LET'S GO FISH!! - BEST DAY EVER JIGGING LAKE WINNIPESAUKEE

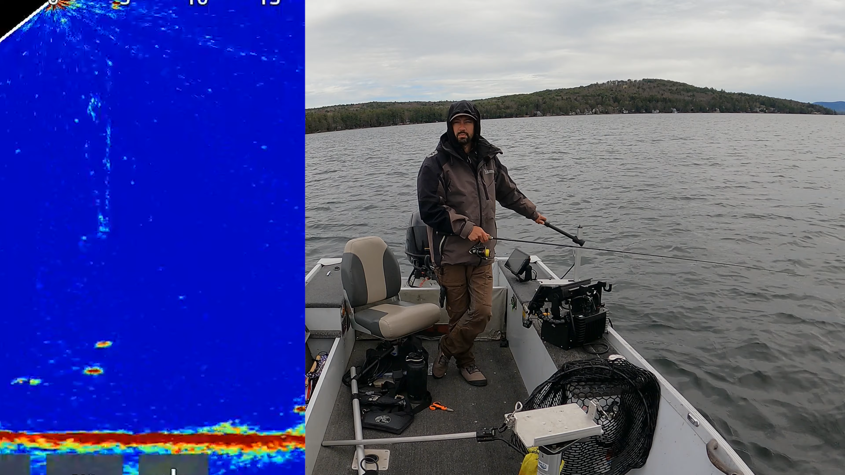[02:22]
And this is a super, super active spot. Probably the most active spot I've ever fished. I mean, this is probably, probably the best solo day I've had on Lake Winnipesaukee. Absolutely phenomenal. I mean, I filmed a how-to video this morning on how I found this spot. And why I stopped here actually. So that's part of that 20 number. Got another laker coming in right now. Actually probably two lakers.